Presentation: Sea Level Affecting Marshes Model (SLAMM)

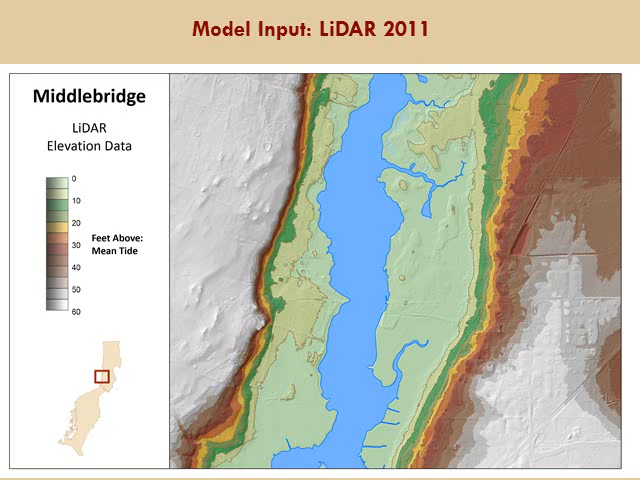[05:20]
you know, accuracy that we can measure down to inches, and this is some great detailed information. And the next important input data is the wetlands coverage, the land cover, what's currently existing on the landscape.
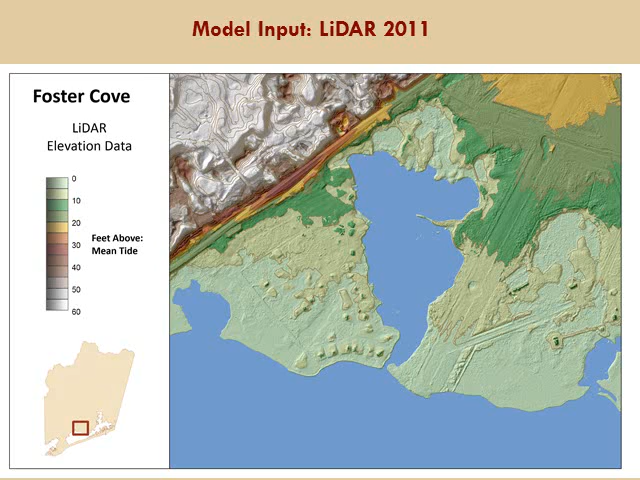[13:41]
Here's the LiDAR data, the elevation. What we're looking at, the colors, each of these contour lines is five feet. So, to give you a sense, you know, five, ten feet, fifteen feet up on the shoreline.